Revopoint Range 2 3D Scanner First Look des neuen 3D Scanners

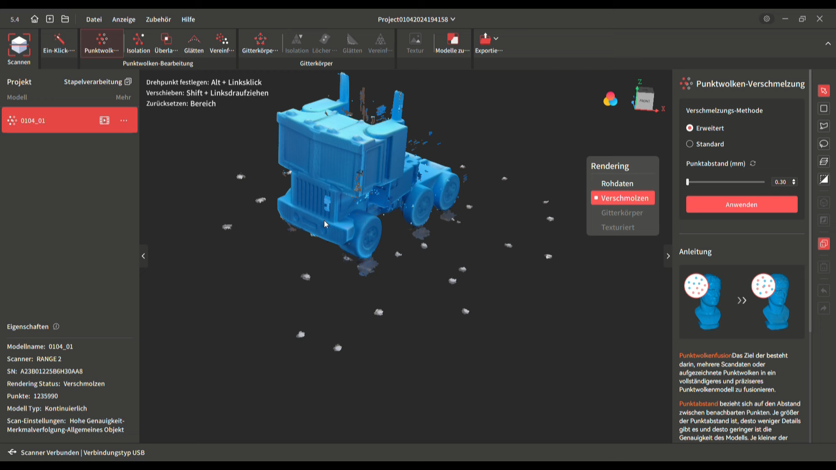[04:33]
hat er fehlerfrei erfasst hier und da sind noch ein paar frei
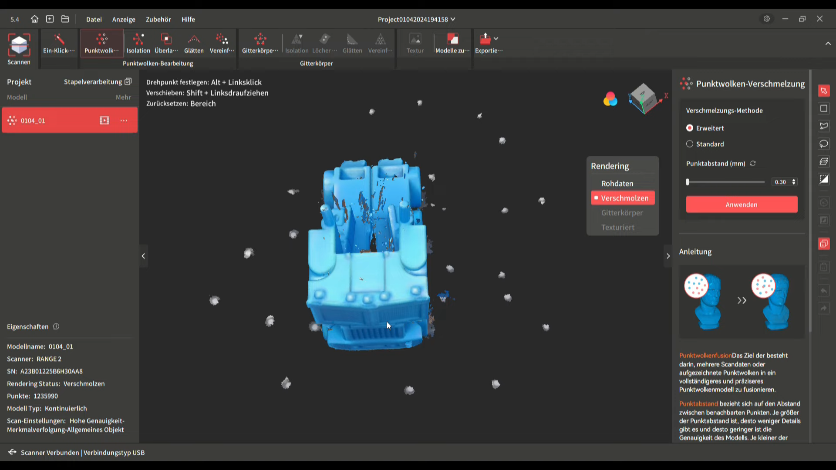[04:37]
schwebende störelemente zu sehen sowie die marken vom großen drehteller mit der
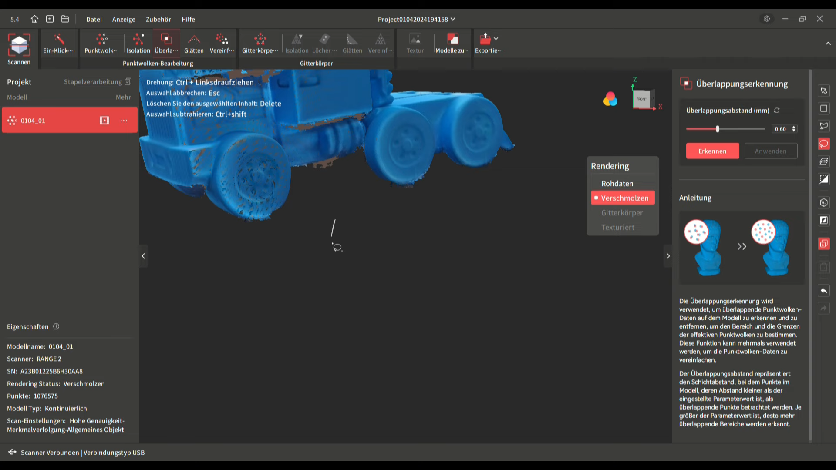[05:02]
generierung des gitter modells ein wie ich finde brauchbares 3d modell hier und da hätte ich
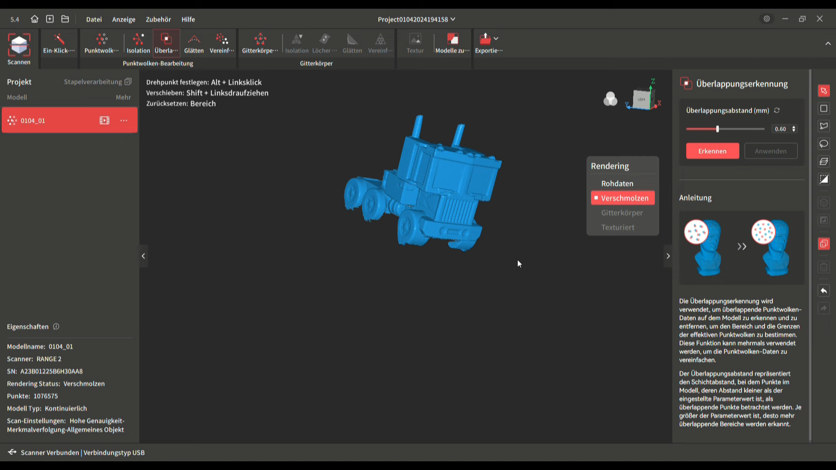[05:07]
noch etwas mehr in die nachbearbeitung gehen können aber für den ersten funktionstest soll es mir an
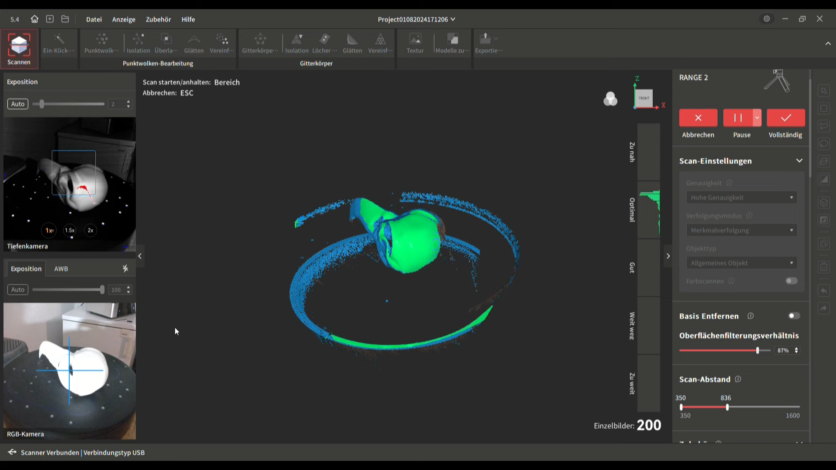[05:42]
modell nicht durch diesen schädel werde
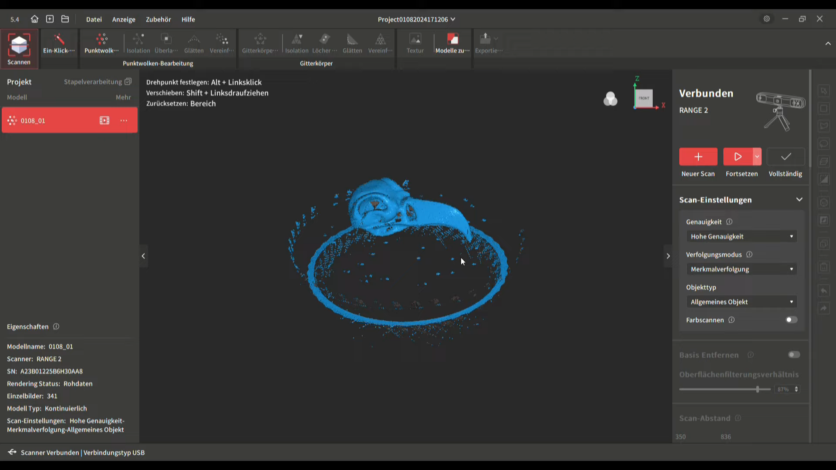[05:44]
ich in drei etappen scannen und die einzel
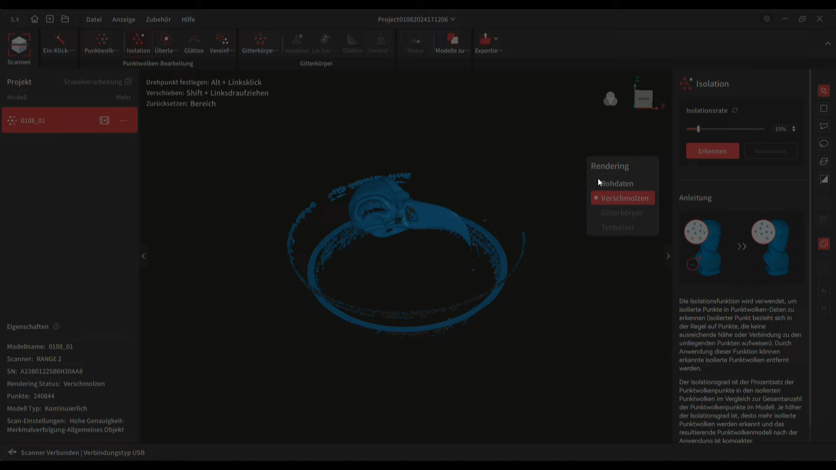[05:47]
scans jeweils von der
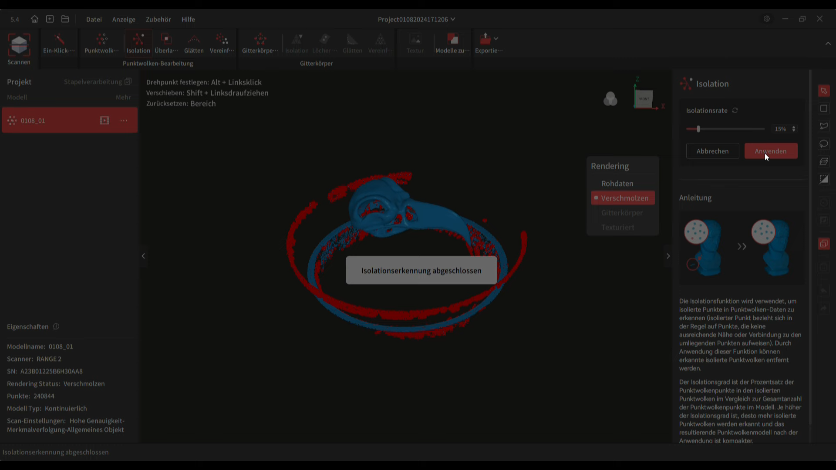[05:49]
software zu einem merch verbinden lassen das
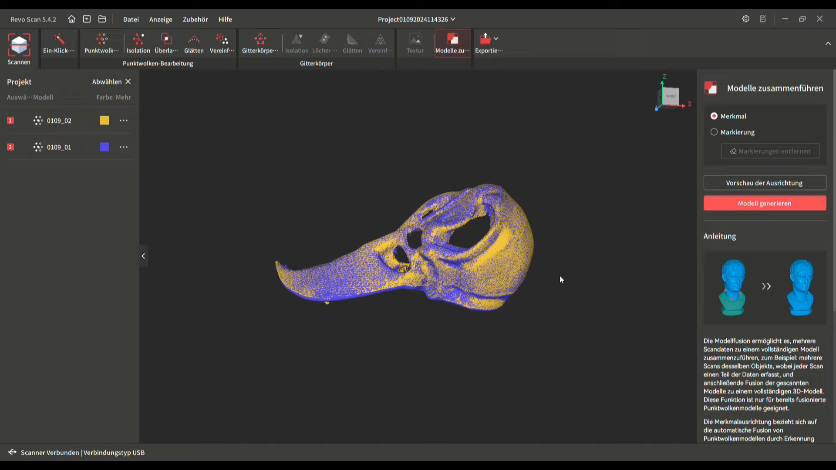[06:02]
ich werde erst zwei objekte verbinden
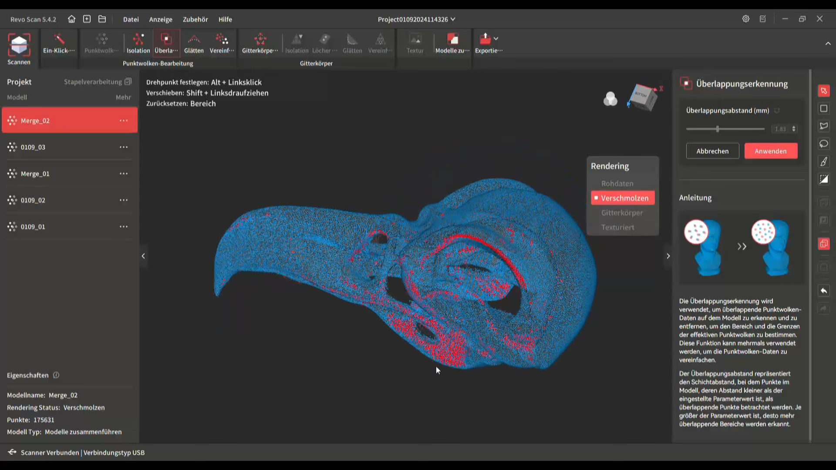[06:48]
ich auch automatisch identifizieren lassen und beseitigen lassen jetzt wird das
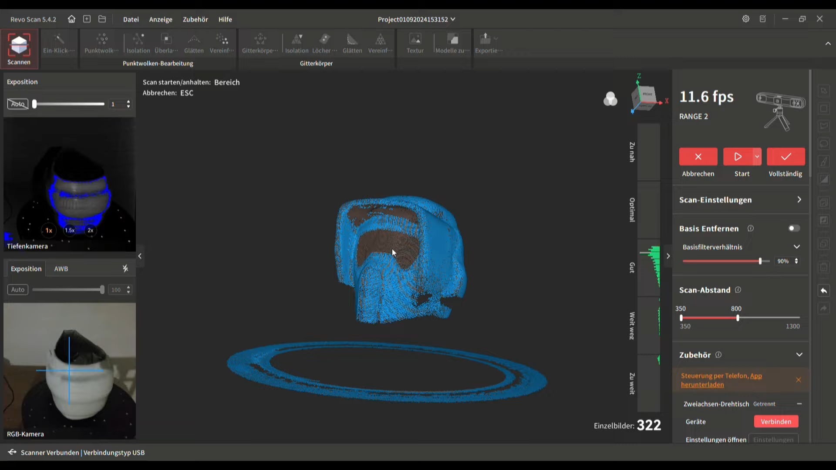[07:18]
das modell mit knapp 12 frames die sekunde was ein gutes pensum ist und
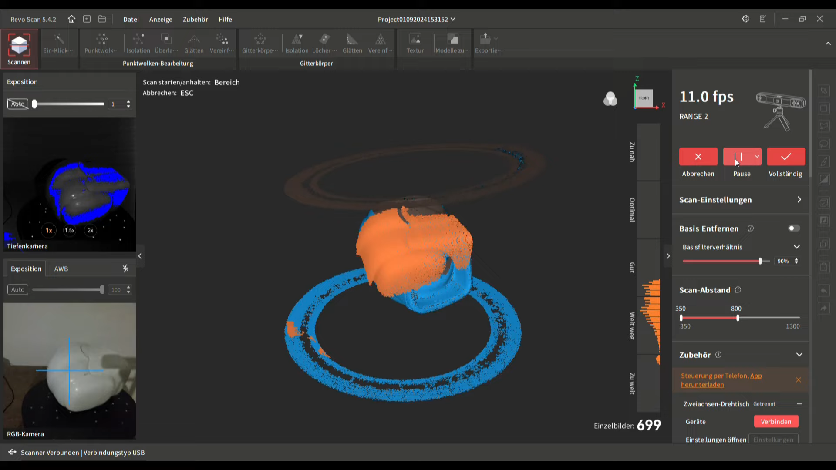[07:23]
auch diesen helm scanne ich dann in drei etappen einmal umgedreht um die unterseiten zu erfassen und einmal auf die seite gelegt den gesamten helm markiere ich dann mit dem lasso
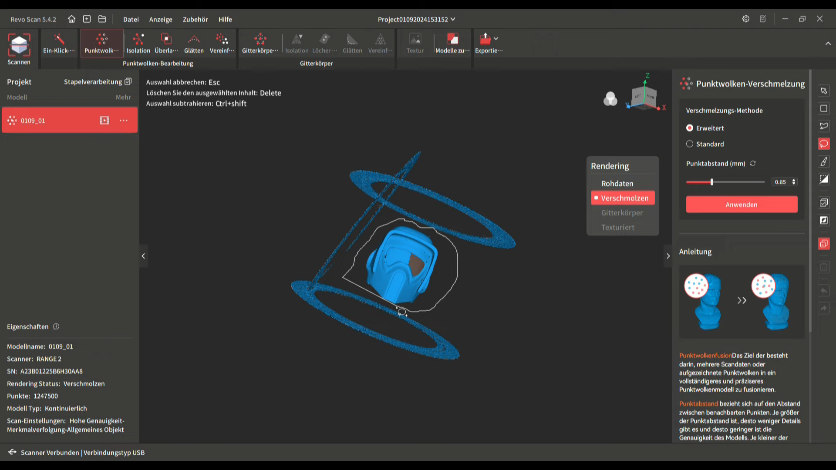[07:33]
tool invertiere dann jedoch die auswahl ich drehe die auswahl also um und kann somit alle drum herum
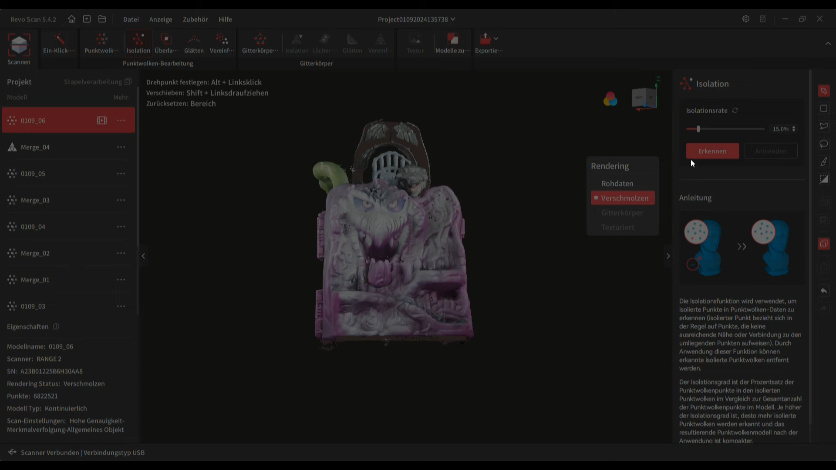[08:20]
mit einer gleichmäßigen belichtung des objekts auch hier
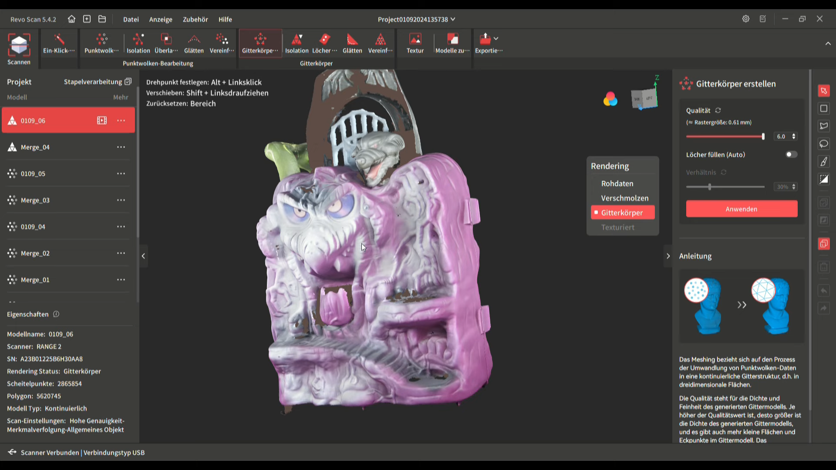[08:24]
gefällt mir das ergebnis sehr gut die farben sind naturgetreu und auch das darunter
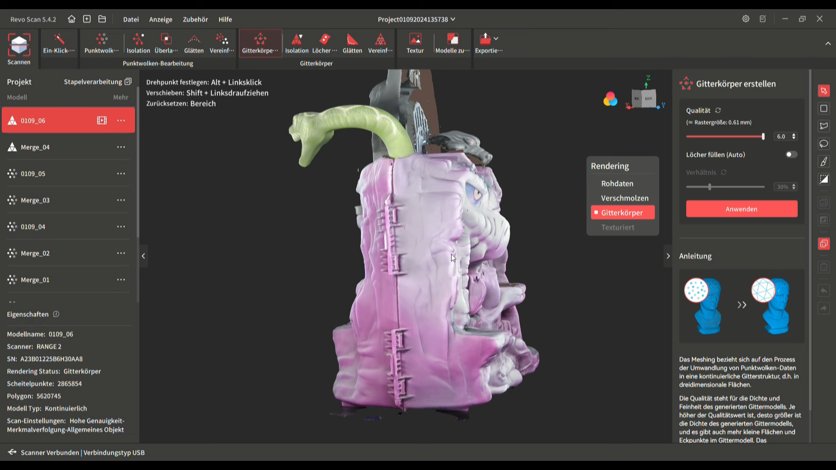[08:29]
liegende 3d mesh schaut sehr gut aus das endresultat weist einige wenige löcher auf
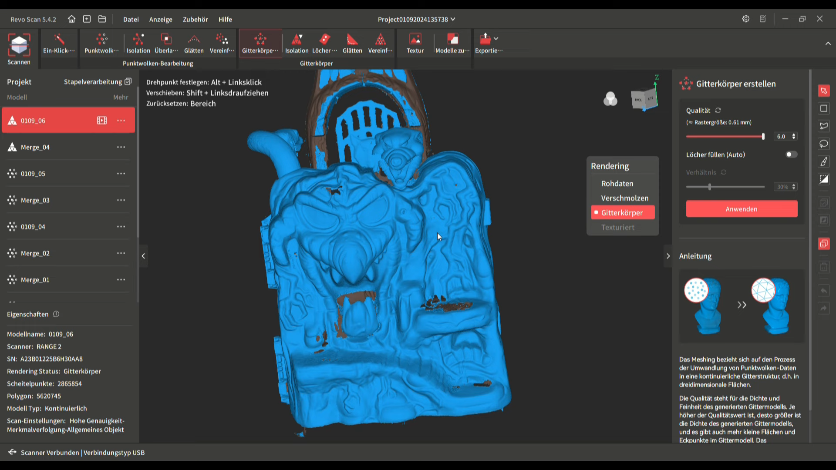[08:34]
hier kann man bei bedarf noch mal die markanten stellen nachscannen oder die öffnung von
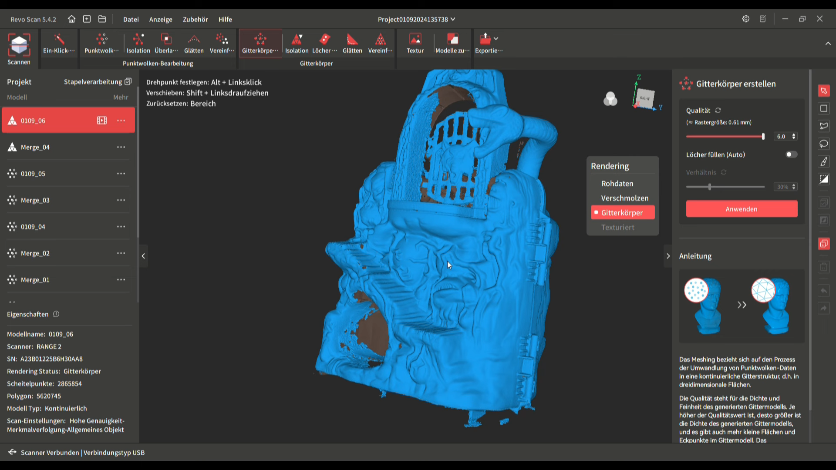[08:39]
der software schließen lassen was jedoch in den meisten fällen zu optischen verwerfungen führt
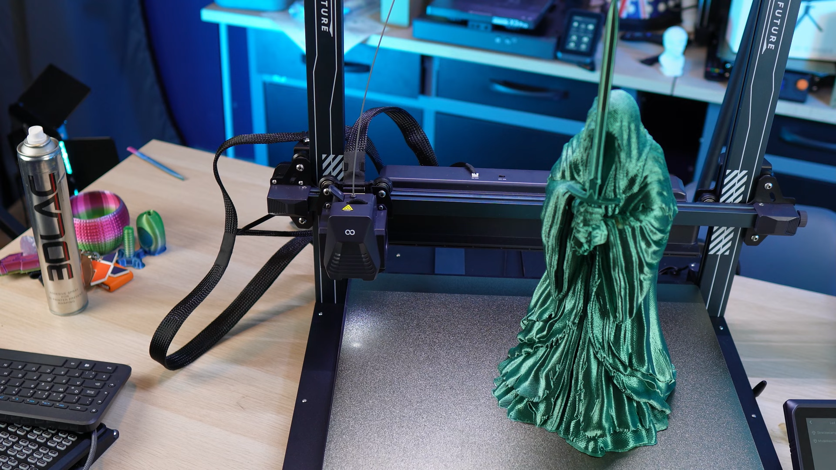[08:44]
zum abschluss dieses kleinen first look videos versuche ich einmal diesen glänzenden nah school zu scannen glänzende oberflächen sind ja mit den infrarot scannern immer etwas schwierig zu erfassen mal sehen wie er sich hier schlägt
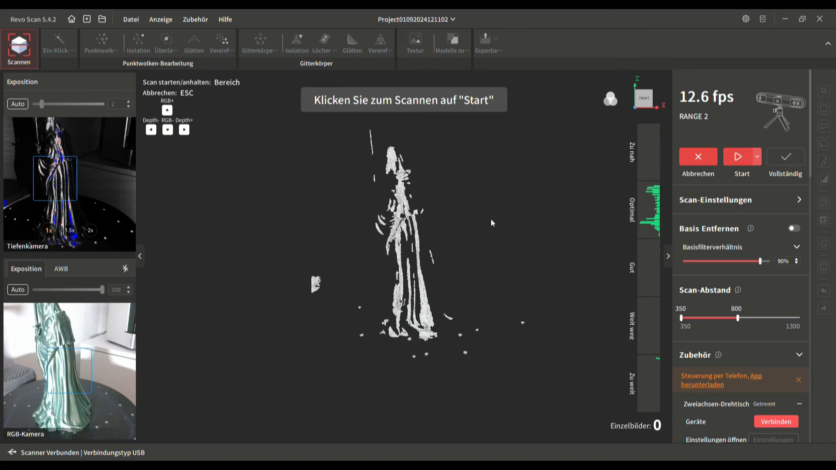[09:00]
die belichtung lasse ich hier auf automatik einstellungen und
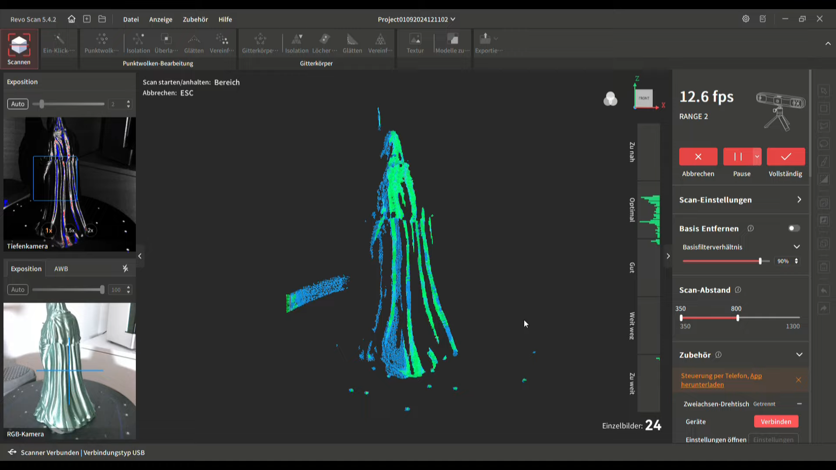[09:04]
in summe erfasse den körper relativ gut ich nutze auch hier weitere scan
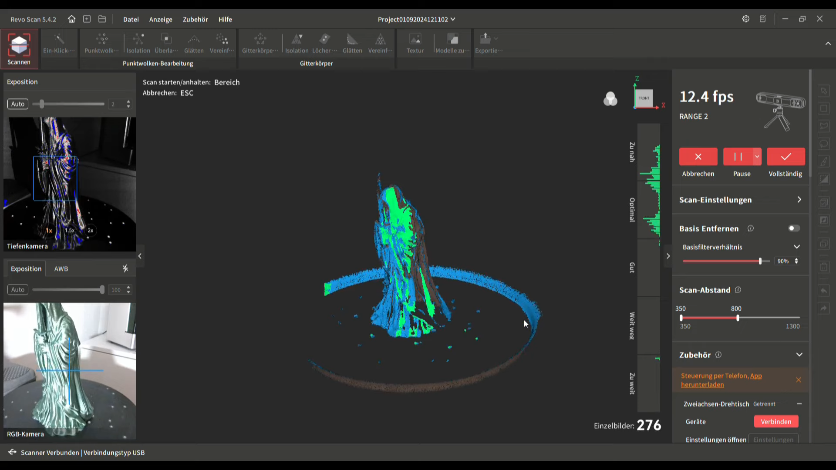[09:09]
etappen die ich dann von der software zusammenfügen lasse
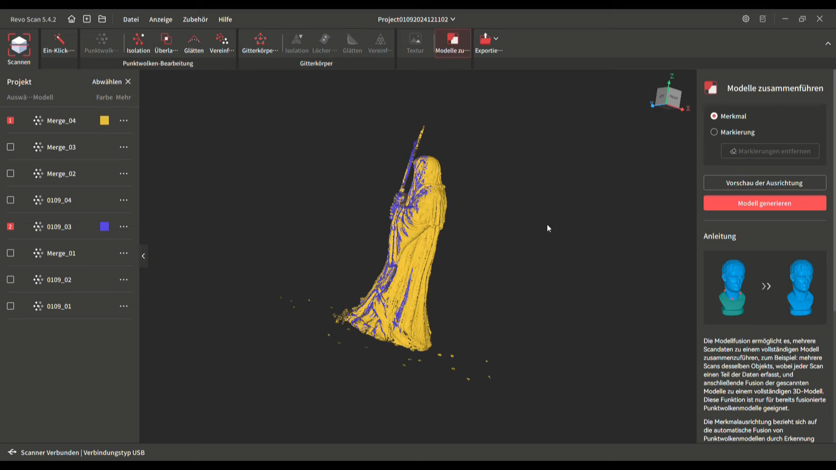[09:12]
das ergebnis kann sich durchaus
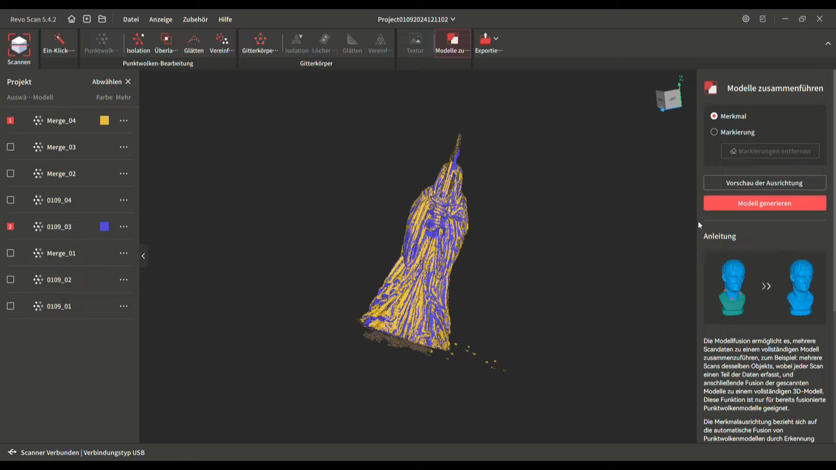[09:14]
sehen lassen mit etwas scanspray hätte ich hier bestimmt noch etwas mehr rausholen können